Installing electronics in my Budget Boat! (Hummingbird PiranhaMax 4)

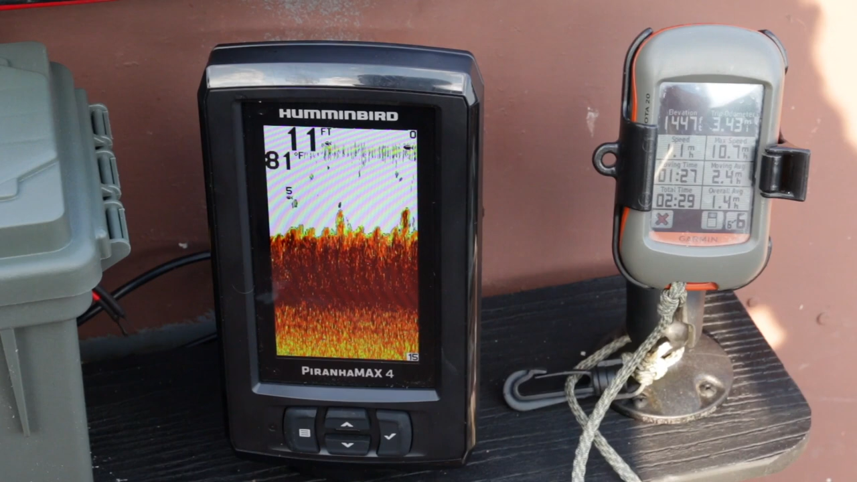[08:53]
On screen: water 81°F
Okay, so I'm out here just puttering around with the trolling motor, and you are going to notice some weird lines kind of running this way probably in some of the video. That's just a weird artifact of trying to record another screen with the camera. Those are not actually on the fish finder. I just want to point that out. Obviously, as you can see in the top left corner there, you see my depth, which I'm hovering right around 10, 11 feet, and then right below that is my temperature of 81 degrees Fahrenheit. Now, you can see right now I'm supposedly marking fish. One other thing I should point out is that on the top right hand corner,
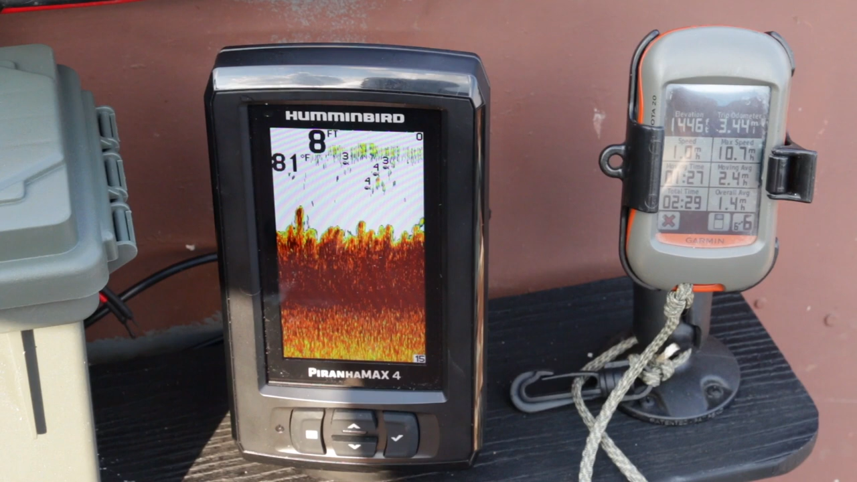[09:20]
On screen: depth 8 ft, water 81°F
you'll see zero, and the bottom right hand corner is a 15. That's the current range, and this is auto adjusting, at least that's the way I have it set up right now, is auto adjusting in range.
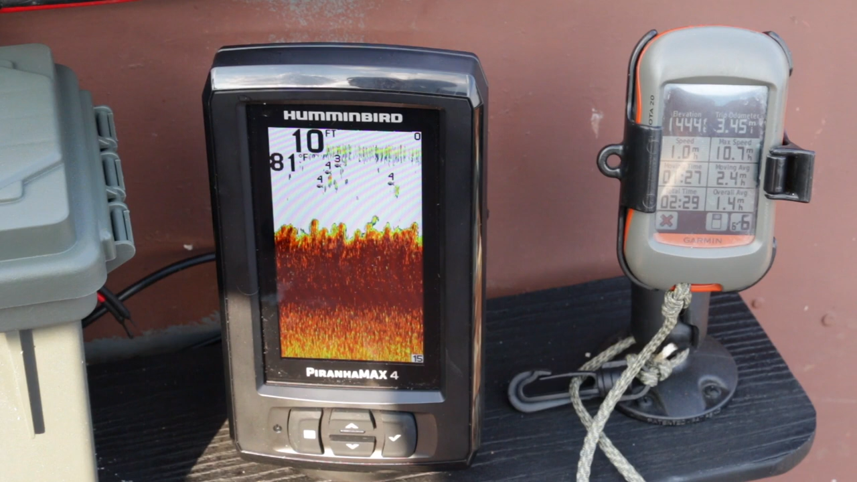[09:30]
On screen: depth 10 ft
So if I suddenly go beyond 15 feet, the hummingbird will readjust, and it will change the scale from 0 to 30. If I go beyond 30, it would automatically adjust, I believe, from 0 to 60. All right, what you can see here is that I dropped off,
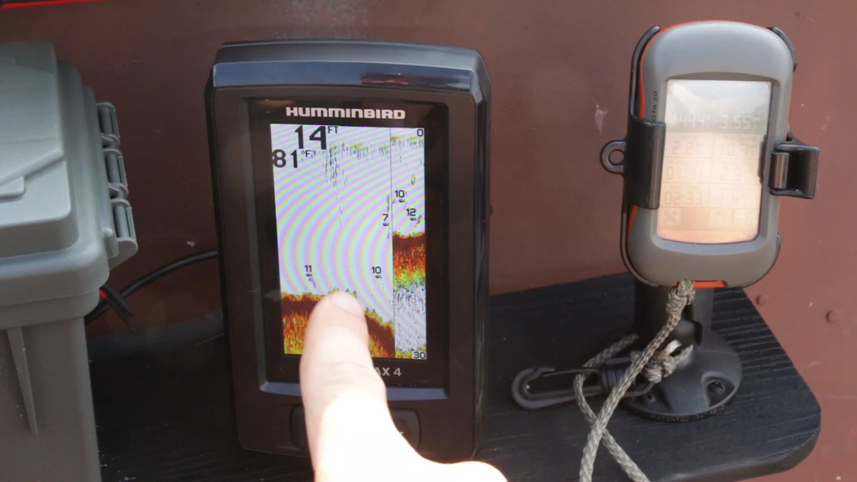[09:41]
On screen: water 81°F
and I actually dropped below 15 feet, and so now it rescaled, and you can see that it says 30 down in the bottom right hand corner. And that's what happens when it automatically readjusts the scale, if you go over the depth of the original scale.
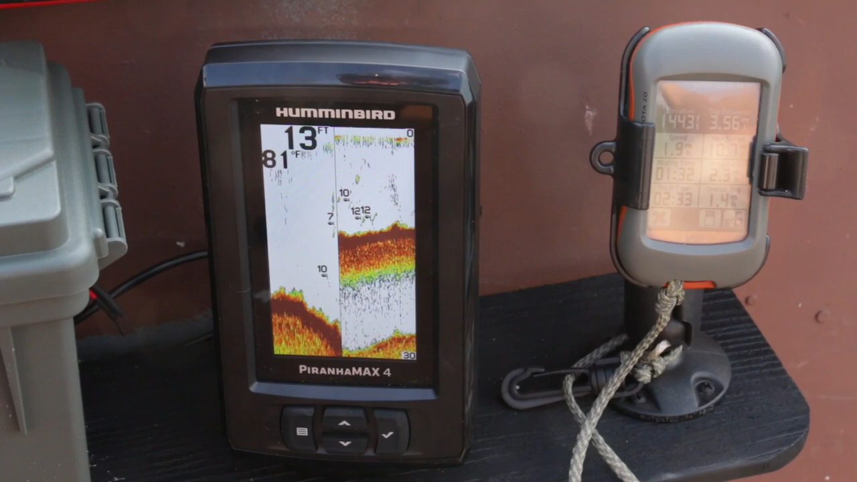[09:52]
On screen: water 81°F
And as you can see now, it does say I'm marking fish down there at 10, 12 feet.